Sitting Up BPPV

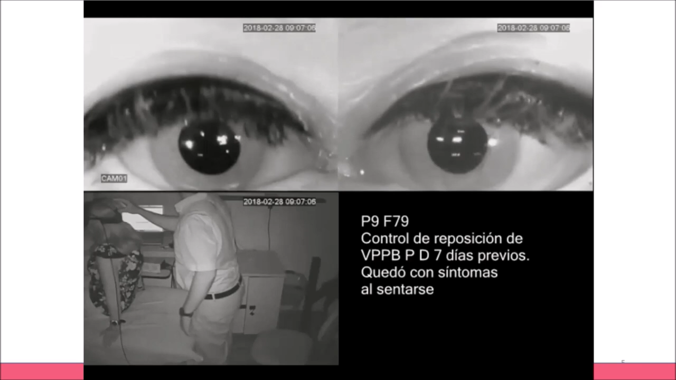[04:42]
but we can see here that when we sit her up, she showed an abetting right torsional nystagmus
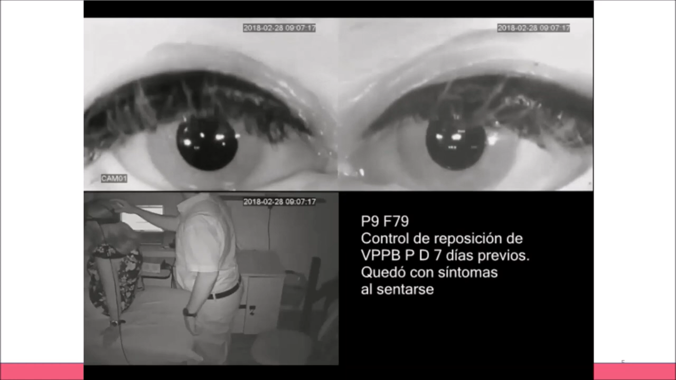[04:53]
that is suggestive of an ampurofugal excitatory right posterior cupular deflection. And you can see that the nystagmus is long-lasting and not as paroxysmal as the typical posterior canal BPPV.
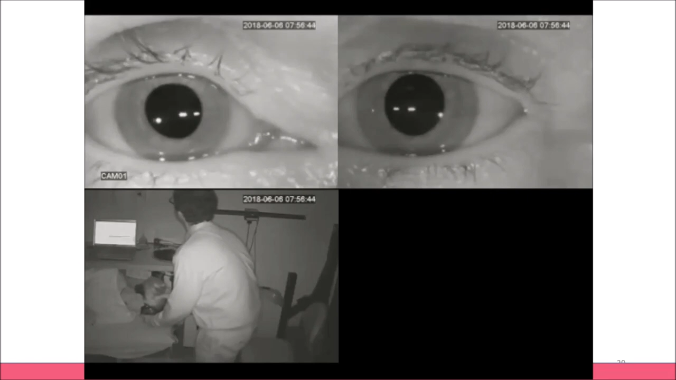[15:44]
So, this patient who had a sitting up nystagmus when sitting up from right holdpipe maneuver and contralateral nose down position,
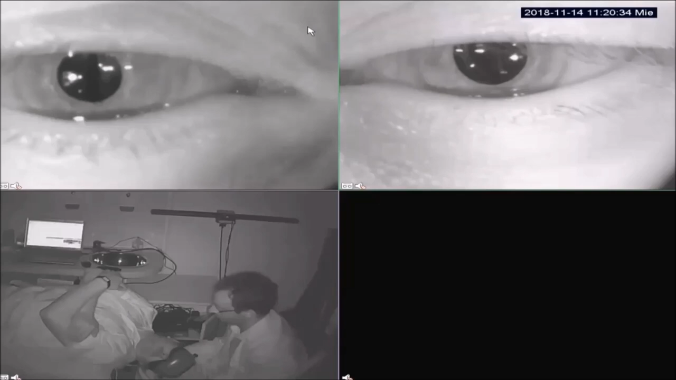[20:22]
We also saw the nystagmus when sitting-up from the other side. This patient presented sitting-up nystagmus when sitting-up from right, this whole-pipe maneuver. But in this case, we are sitting him up from left, this whole-pipe maneuver, and we can see they are beating right torsional nystagmus. And that finding is not so congruent with our model. So it wasn't really explained by that.
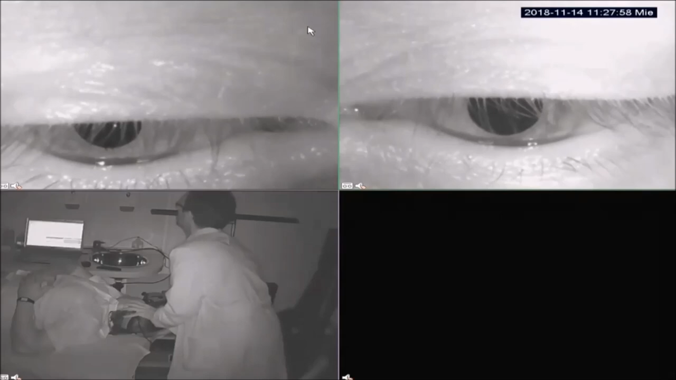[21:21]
when rolling the head 45 degrees to the right. It's a persistent nystagmus and increases its velocity even more if we flex his neck by 20 or 30 degrees. We are putting his head now in a position that is equivalent to whole-hole-pike position in which the gravity,